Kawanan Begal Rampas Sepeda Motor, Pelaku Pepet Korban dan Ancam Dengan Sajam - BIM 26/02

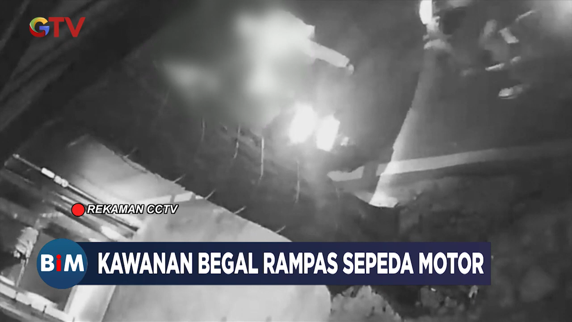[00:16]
Kamera CCTV merekam aksi pembegalan empat kawanan begal bersepeda motor di Jalan Raya Pondokopi, Durensawit, Jakarta Timur.